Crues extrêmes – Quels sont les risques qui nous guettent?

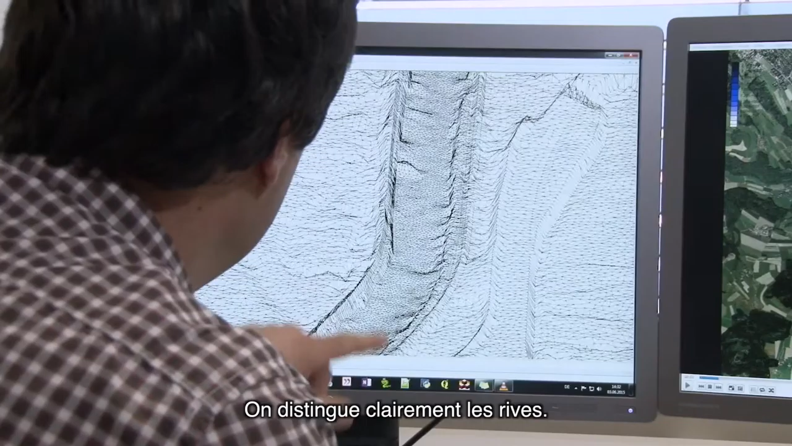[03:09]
Und damit kennen wir die kleinsten Höhenunterschiede am Damm und können damit die Schwachstellen erkennen, wo das Wasser als erstes über die Aufer tritt.